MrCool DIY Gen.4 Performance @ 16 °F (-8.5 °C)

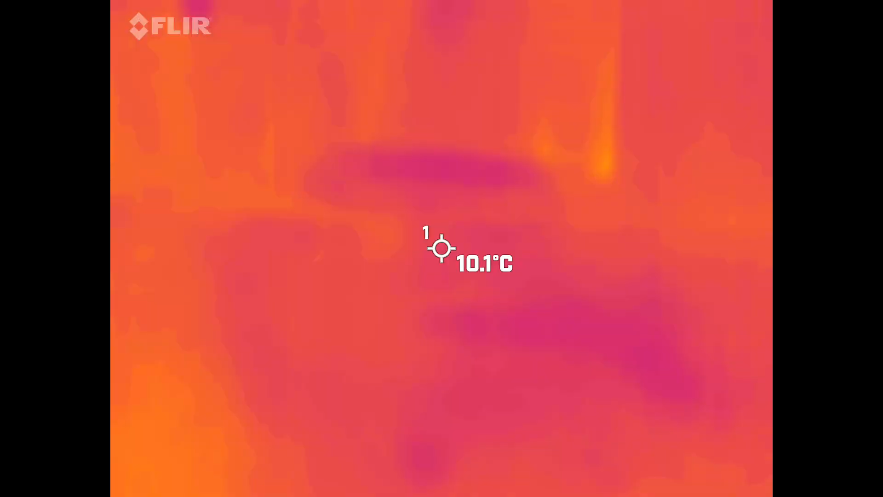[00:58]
On screen: spot 10.1°C
now we are showing about 10.4 degrees which is
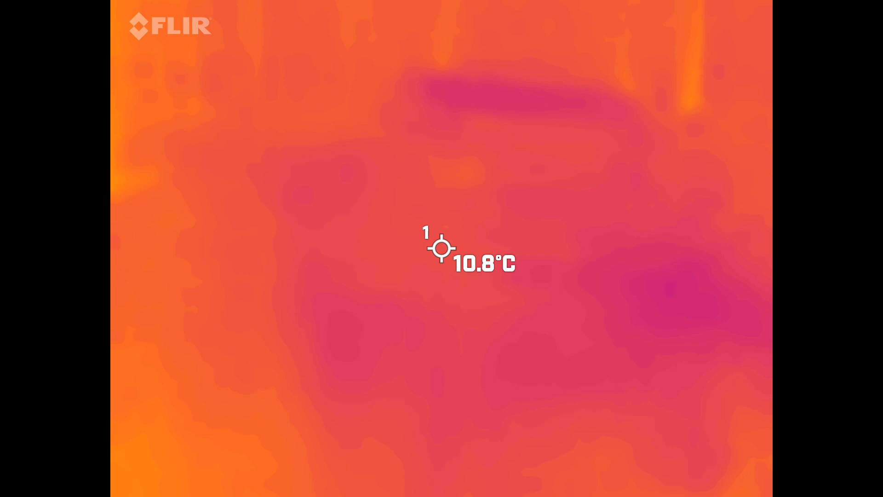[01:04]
On screen: spot 10.8°C
about 50 degrees fahrenheit actually it's about 43 degrees let's see how does my mini split look on the outside
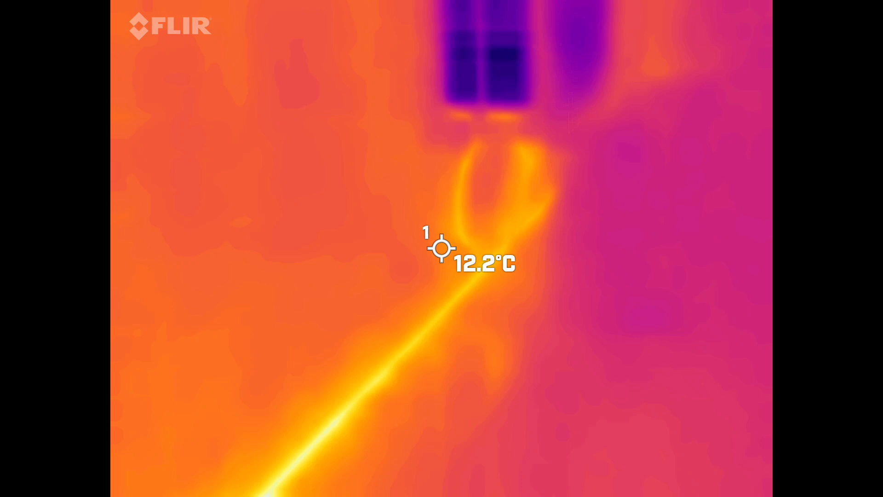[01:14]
On screen: spot 12.2°C
so here it is i increase the temperature
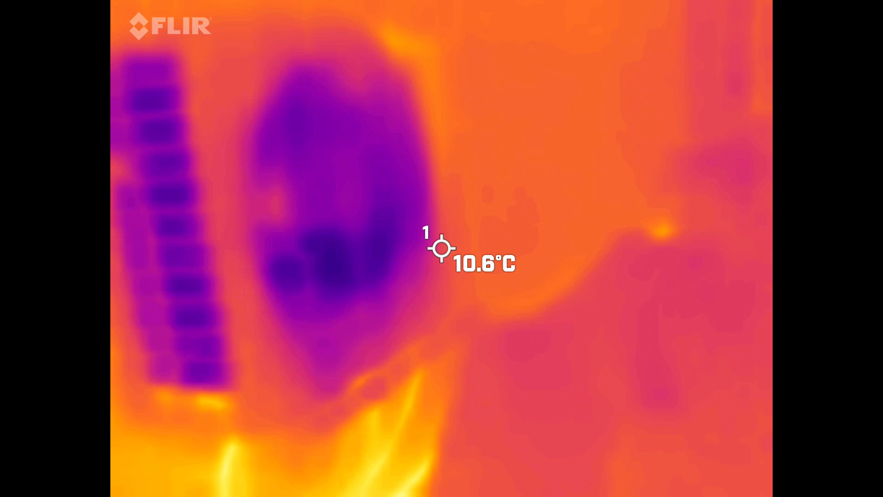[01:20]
On screen: spot 10.6°C
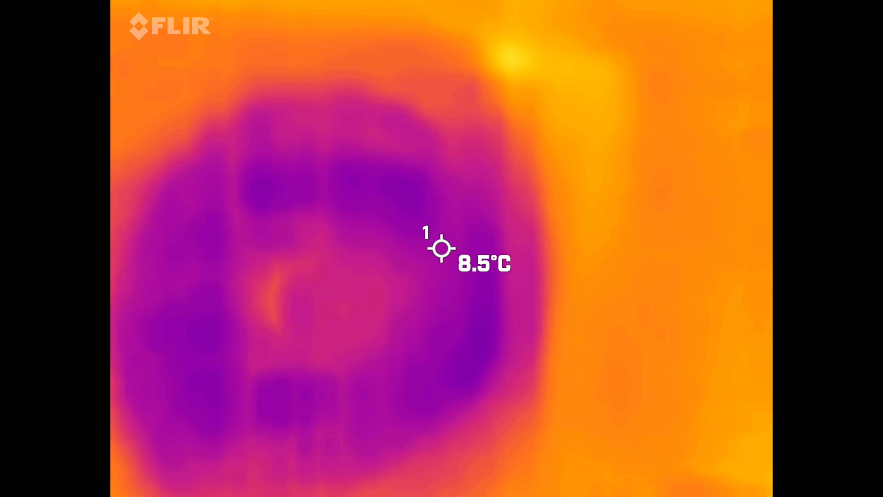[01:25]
On screen: spot 8.5°C
definitely some cold spots in there as it should be
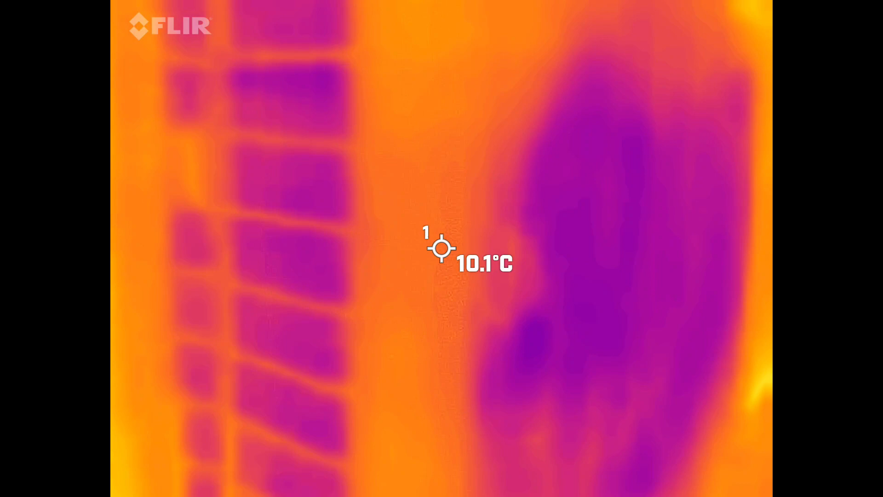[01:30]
On screen: spot 10.1°C
and now this is this video is going to be now at 43 degrees outside temperature
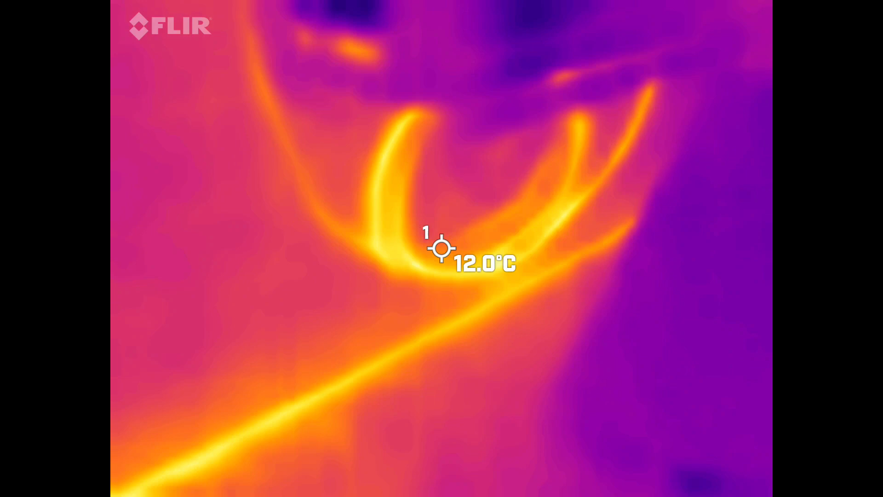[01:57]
On screen: spot 12.0°C
here's the line set underneath and then the line that you see coming from the bottom is
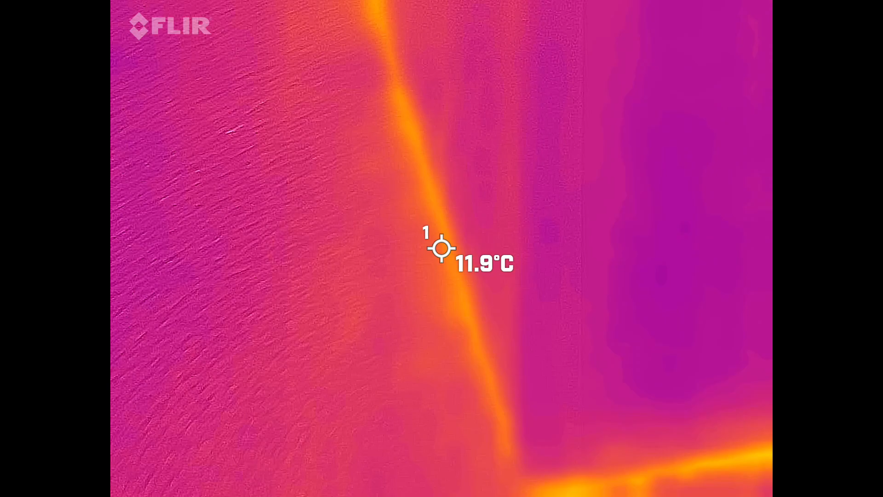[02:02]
On screen: spot 11.9°C
from a concrete that is concrete
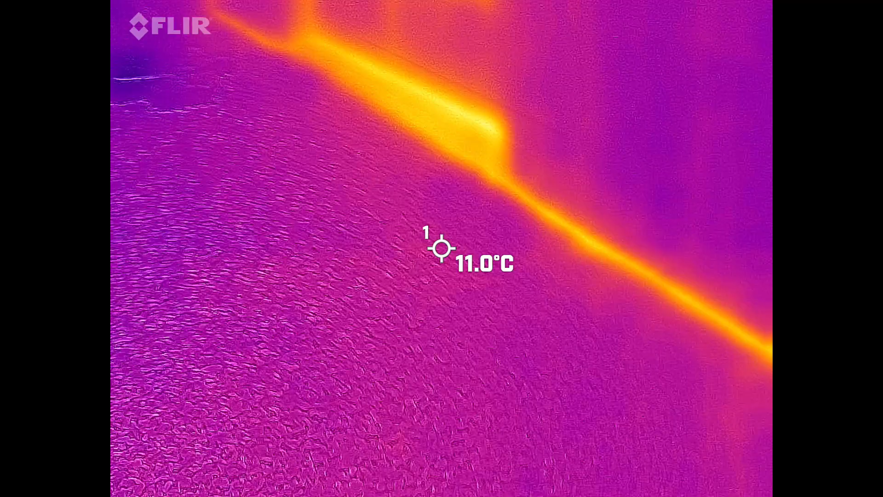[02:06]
On screen: spot 11.0°C
shining up there's
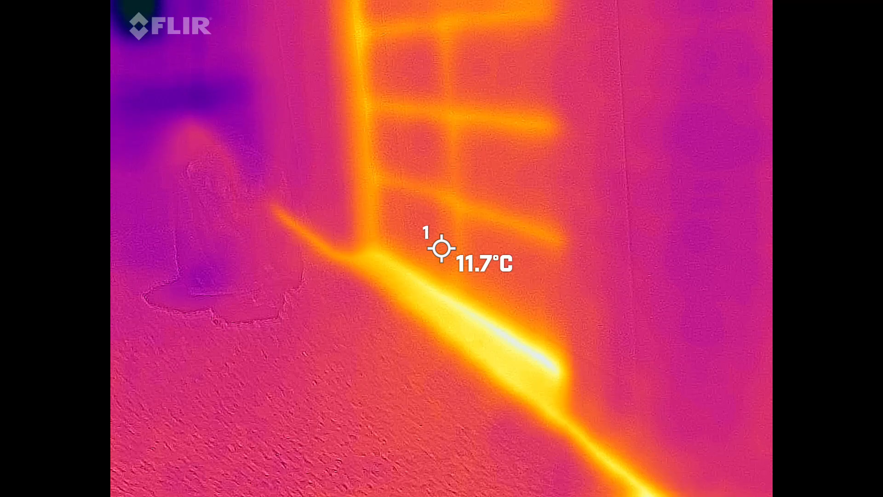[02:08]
On screen: spot 11.7°C
a door from the outside well that's a different story
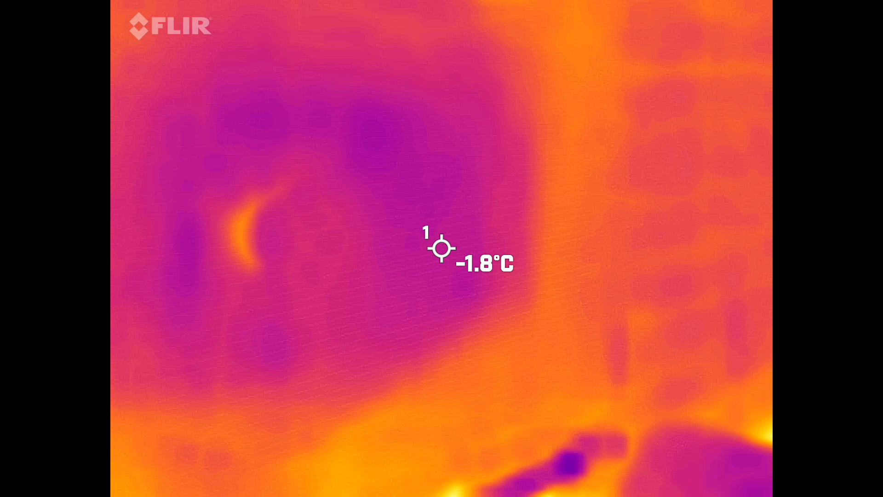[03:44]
On screen: spot -1.8°C
and the cold air blowing by the way i don't know is this picking up the correct temperature or not but right now the outside is 17 degrees
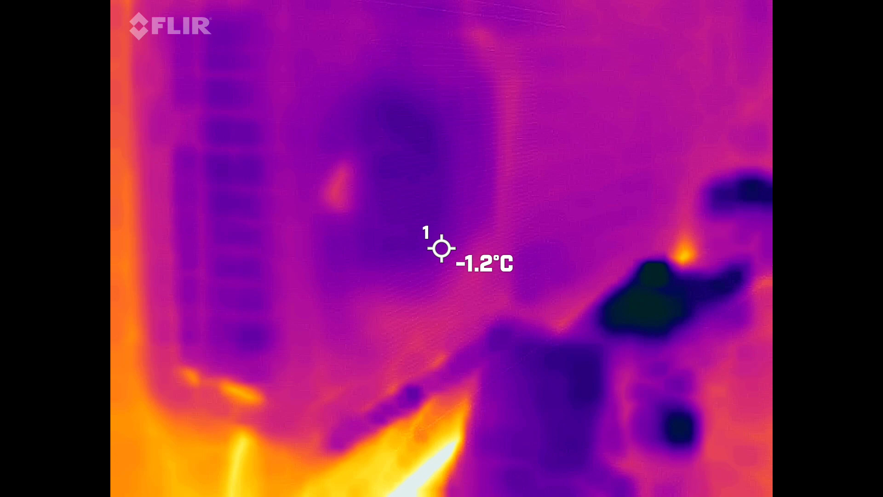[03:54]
On screen: spot -1.2°C
fahrenheit or 16 around the coldest nights it seems like
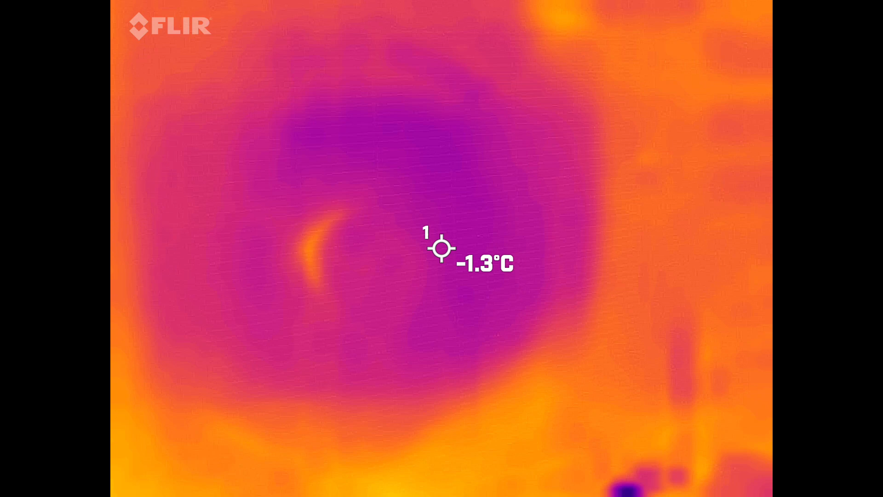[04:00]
On screen: spot -1.3°C
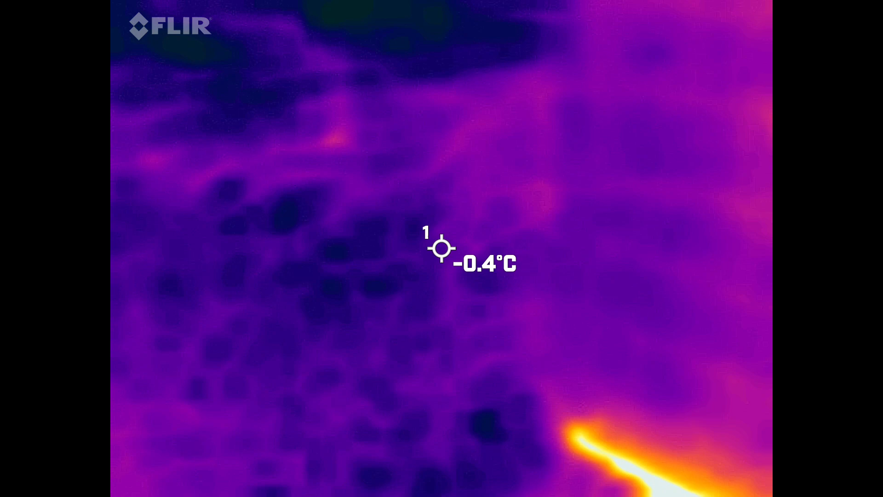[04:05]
On screen: spot -0.4°C
it's showing negative one stuff like that
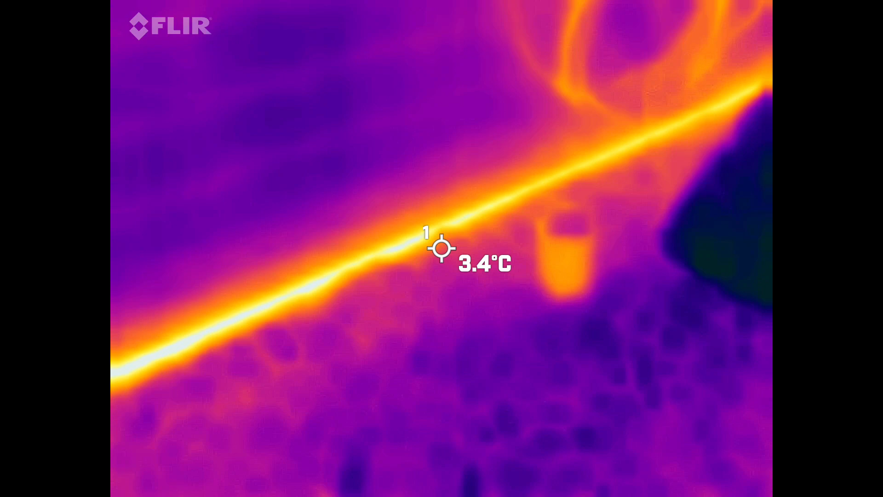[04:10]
On screen: spot 3.4°C
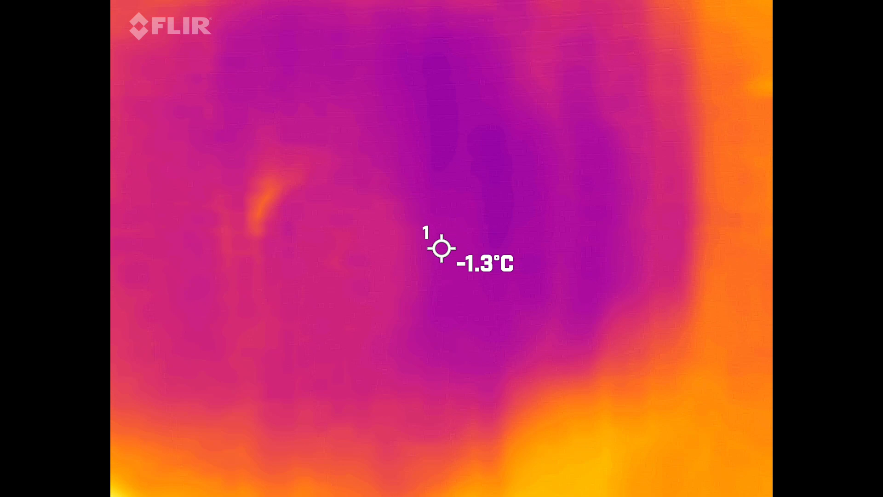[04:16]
On screen: spot -1.3°C
it's almost unbearable keeping my hand over here next to the fan let's see if i go back yeah you can see that blue blob there that is the outdoor condensing unit on mr cool 24 000 btu unit or two ton unit